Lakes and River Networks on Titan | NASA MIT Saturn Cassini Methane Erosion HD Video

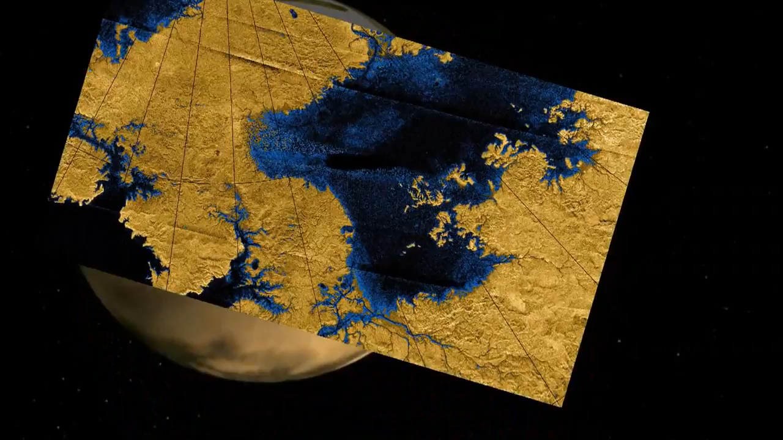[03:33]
They reveal bright and dark features that stretch for hundreds of kilometers in some cases across Titan's surface.
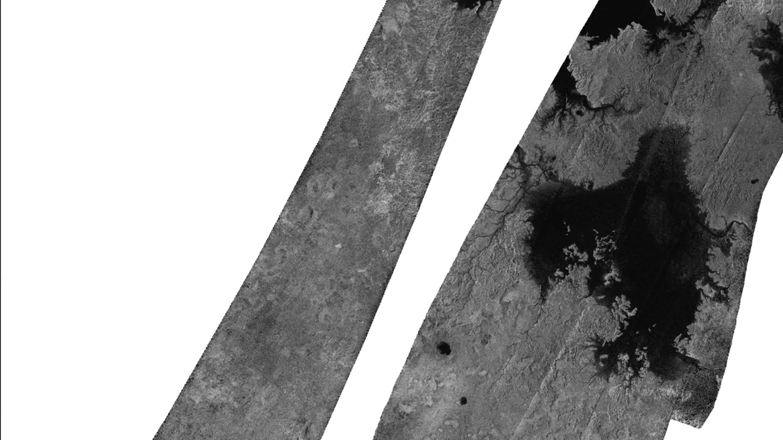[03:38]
This is one of the images I worked with.
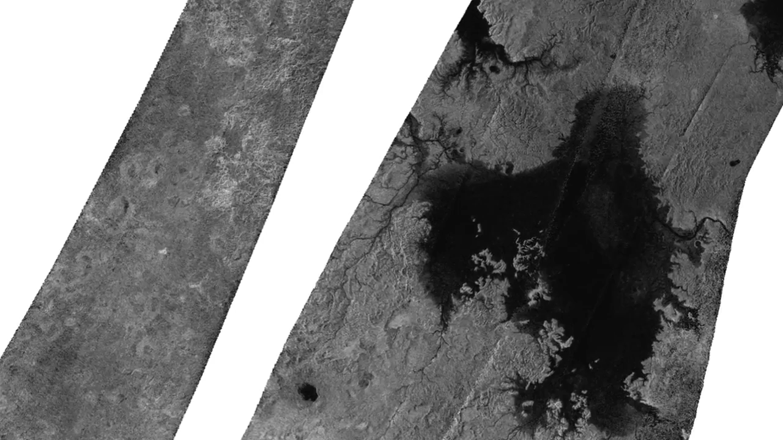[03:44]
The dark Rorschach blobs are liquid hydrocarbon lakes near Titan's North Pole.
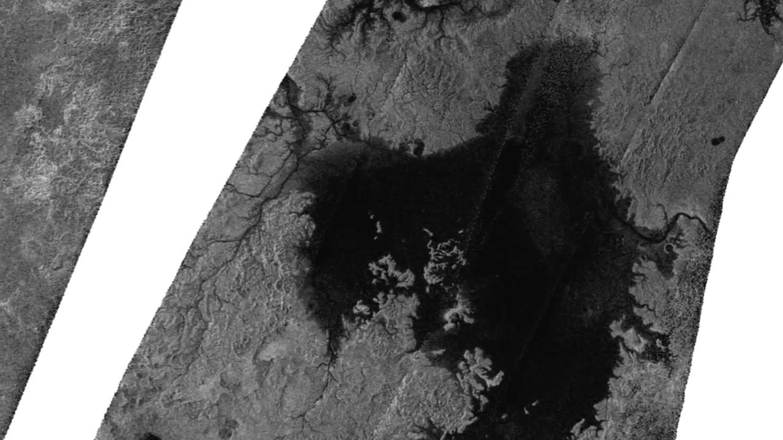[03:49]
Cassini has captured images of sunlight glinting off the flat surface of a lake,
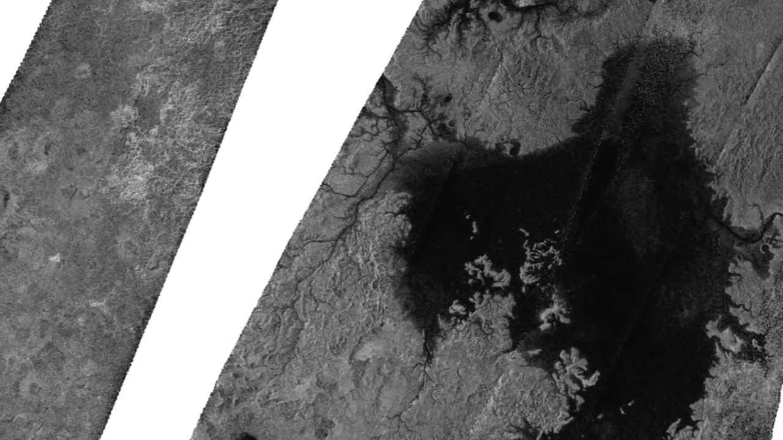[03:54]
which is one of the ways we know that the lakes really are full of liquids.
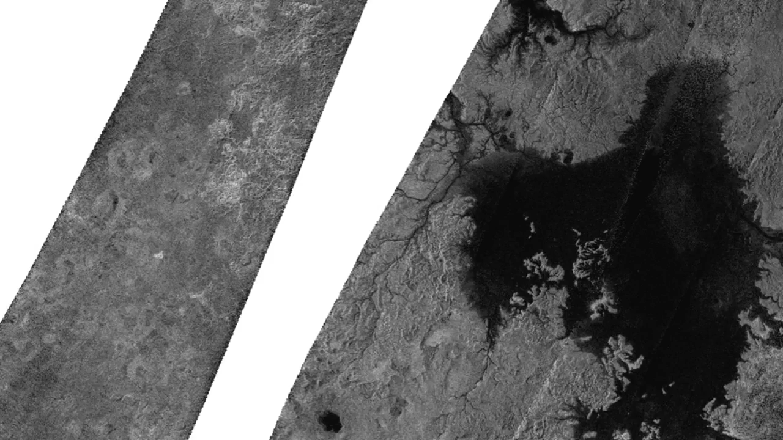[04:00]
The largest of the lakes in this image is called Ligia Mare, named after one of the sirens in Homer's Odyssey. The white lines are valleys cut by rivers of methane that I identified and measured. The longest river network in this image is about 200 kilometers long, though you can also see dozens of smaller networks.
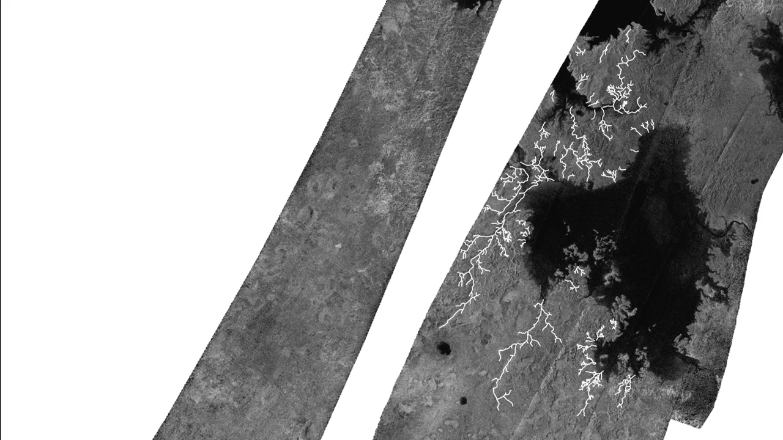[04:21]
In this radar swath, which is 100 kilometers across, you can see some of the most distinct groups of river valleys at the opposite pole, at around 75 degrees south.
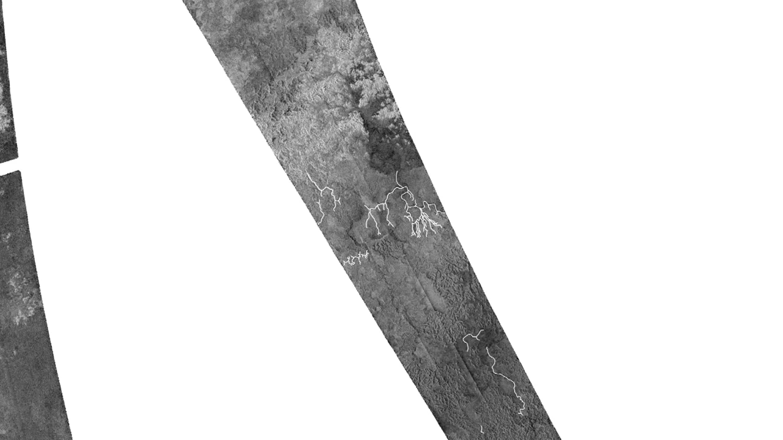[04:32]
One of the valleys appears to meander, similar to how some rivers on Earth meander.
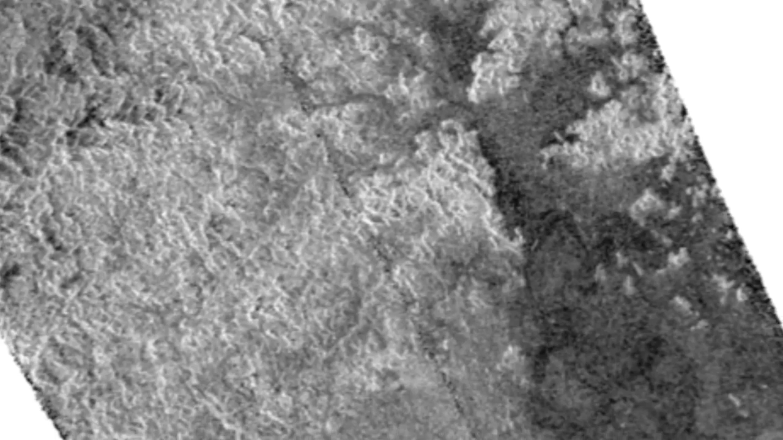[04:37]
This image hints at a diverse landscape.
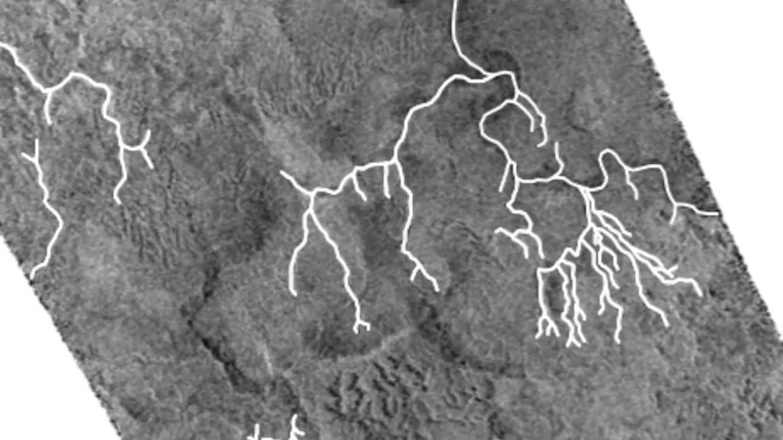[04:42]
Other studies have shown that Titan is home to mountains,
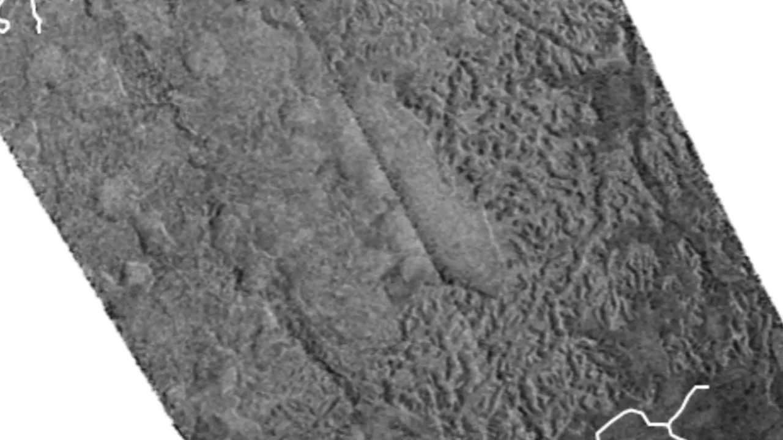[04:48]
which can reach 2 kilometers in height, and vast deserts filled with dunes.